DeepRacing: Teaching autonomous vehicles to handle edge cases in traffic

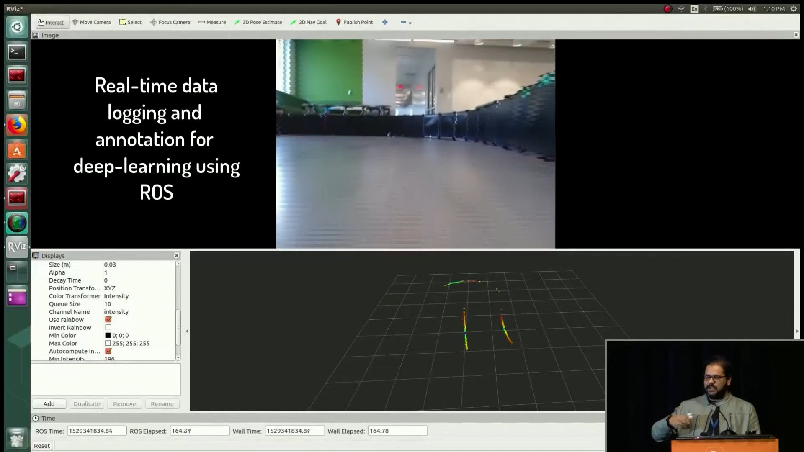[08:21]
So as he's driving, we are generating or gathering all this data about steering and acceleration and LiDAR and cameras, which is what will be fed into the neural network as well.